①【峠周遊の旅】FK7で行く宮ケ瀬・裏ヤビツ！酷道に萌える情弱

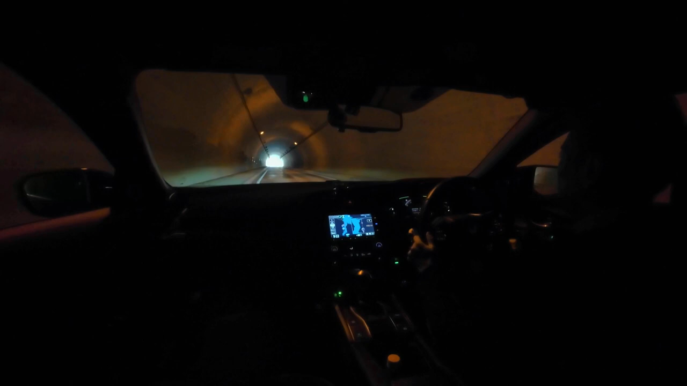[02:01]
トンネルの先に見えてくるのが、大きな橋だ。お、橋の下りずんぼ方向。